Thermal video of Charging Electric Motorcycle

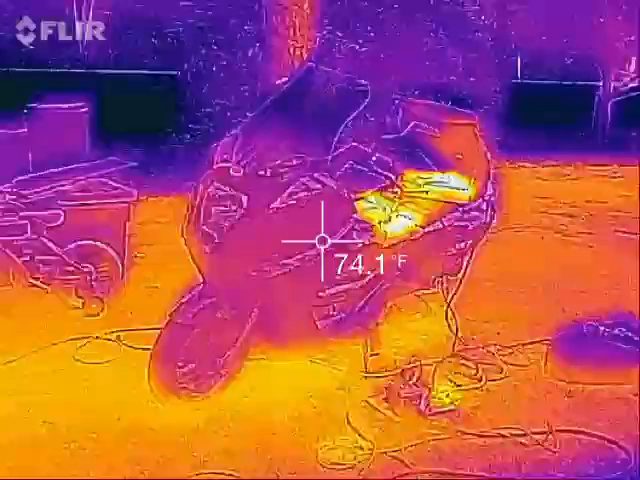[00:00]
On screen: spot 74.1°F
Hey everybody, it's Ben here with another thermal video of my Vectrex electric motorcycle.
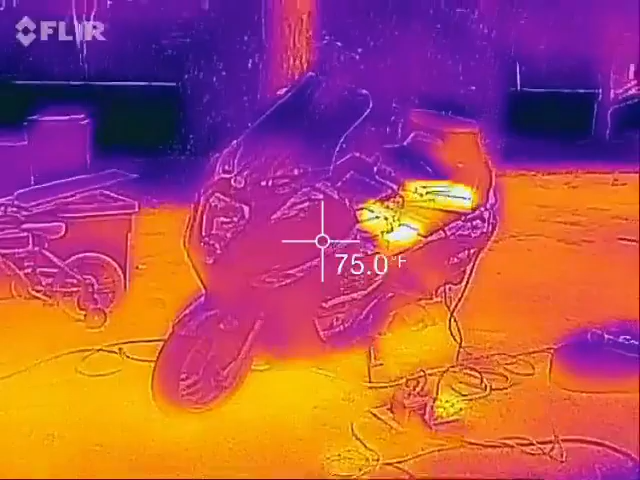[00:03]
On screen: spot 75.0°F
This time I have the second set of Meanwell power supply set up as a second thousand watt charger.
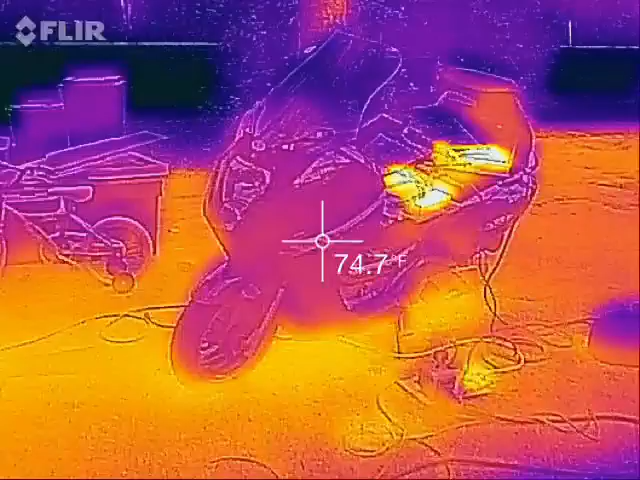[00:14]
On screen: spot 74.7°F
So I just have these kind of experimentally set up so they're not permanently mounted or anything.
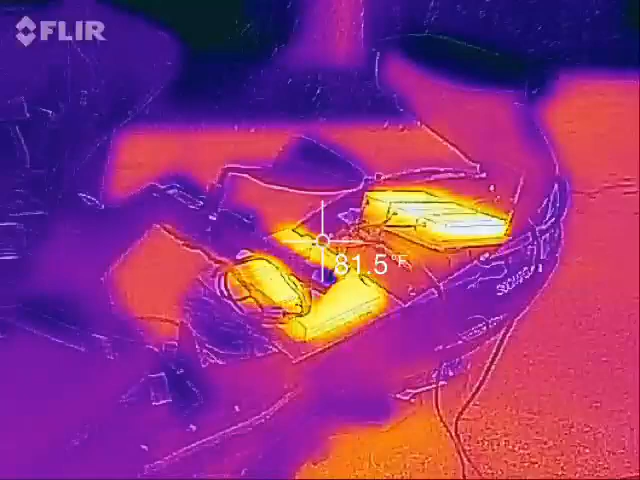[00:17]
On screen: spot 81.5°F
I've just got them set up here.
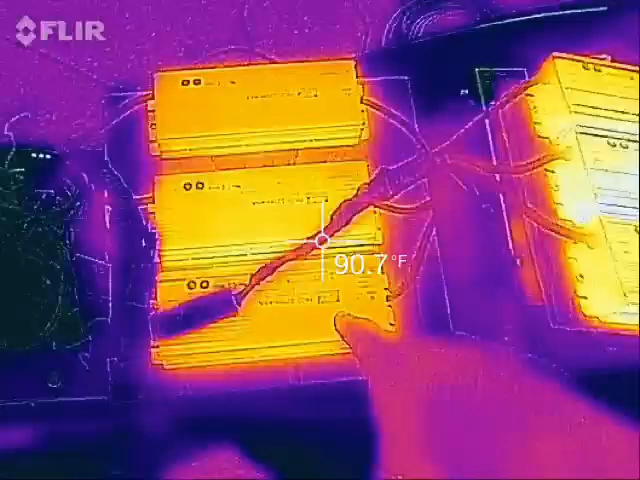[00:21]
On screen: spot 90.7°F
Here is one set of three as one thousand watt charger.
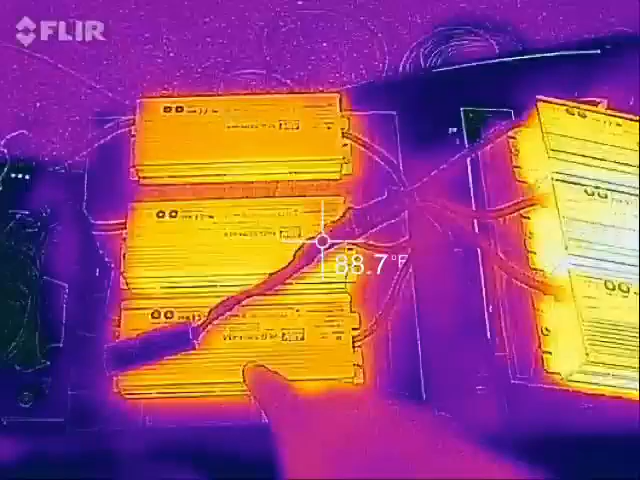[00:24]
On screen: spot 88.7°F
So it's three
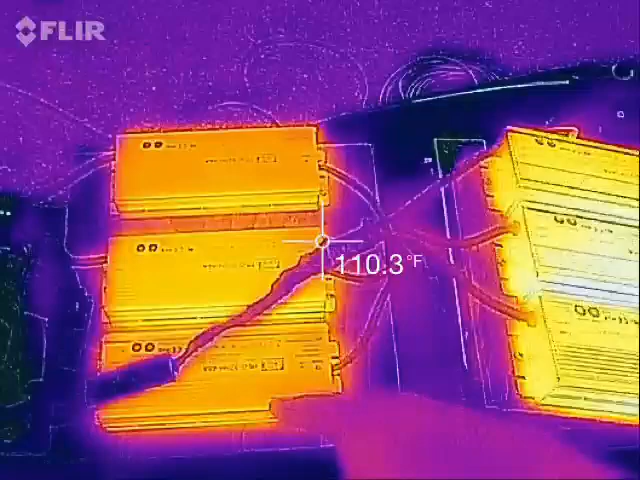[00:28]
On screen: spot 110.3°F
48 volt power supply set up in series for 150 volts.
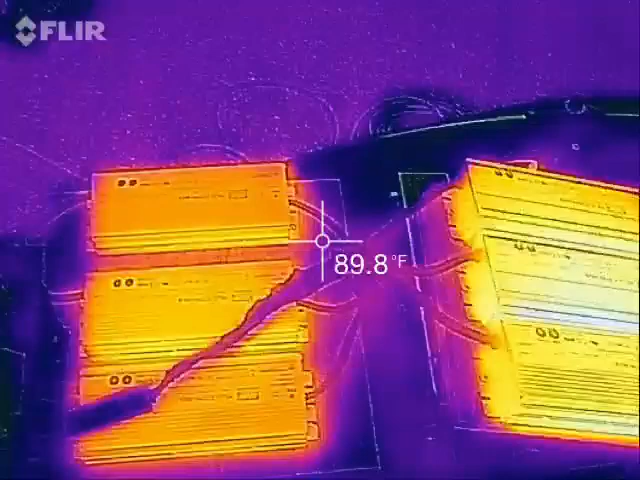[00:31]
On screen: spot 89.8°F
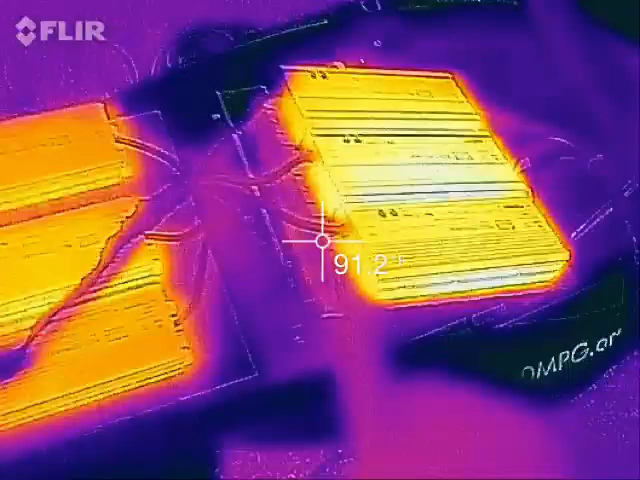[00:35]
And then I also have a second one. Now they do get pretty warm when they're running.
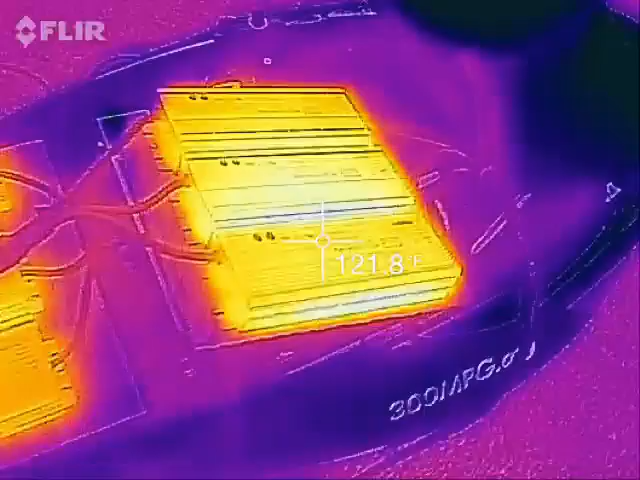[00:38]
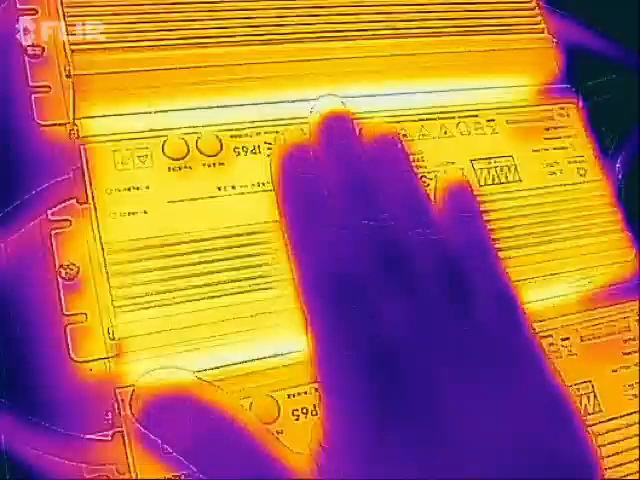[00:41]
We're in the range of about 124 volts, which is pretty warm to the touch.
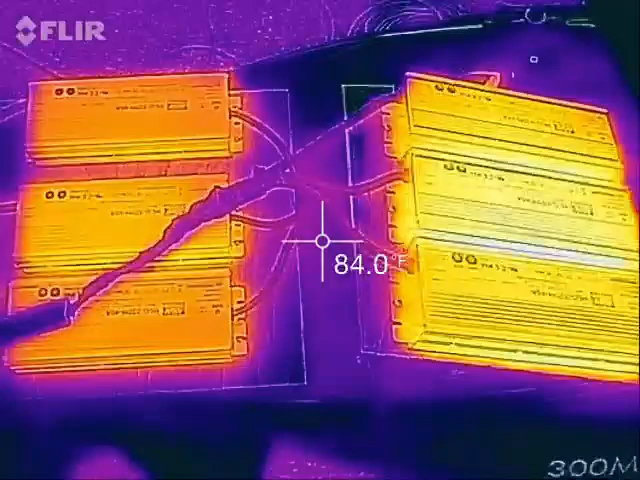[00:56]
On screen: spot 84.0°F
On both sets all the way, and for whatever reason, the set on the right,
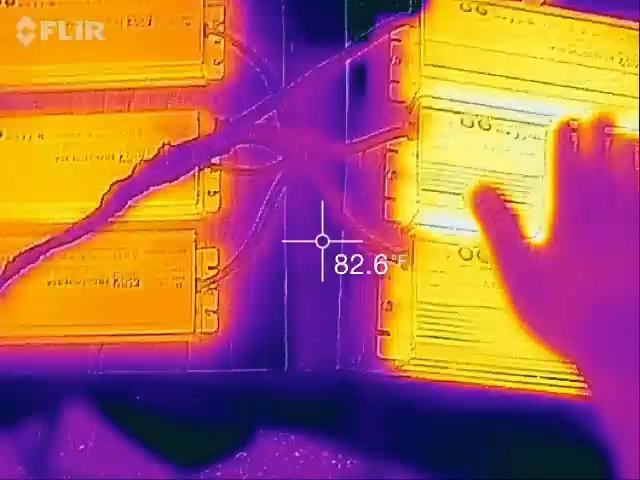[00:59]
On screen: spot 82.6°F
I can actually feel it's a little bit warmer than the one on the left. And I don't know why that is. Go figure.
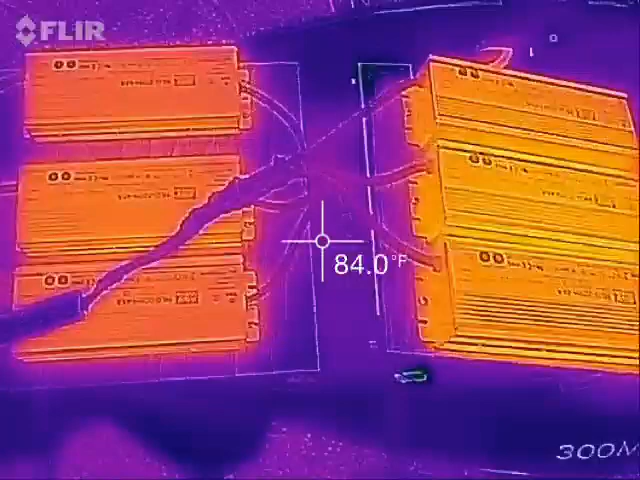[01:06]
On screen: spot 84.0°F
Maybe I need to double check those current settings.
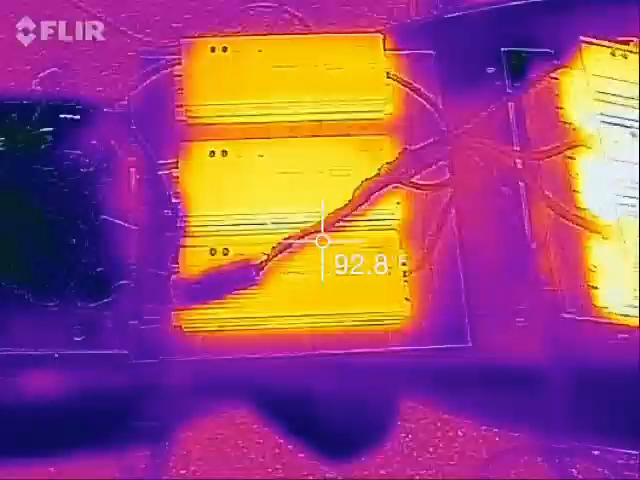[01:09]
So those are both pretty warm, but I've been charging about an hour and a half.
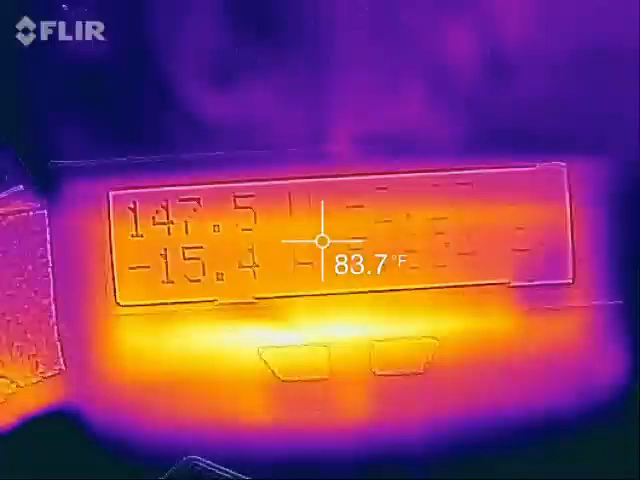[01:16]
On screen: spot 83.7°F
Right now, we're putting about 15 amps DC into the battery pack.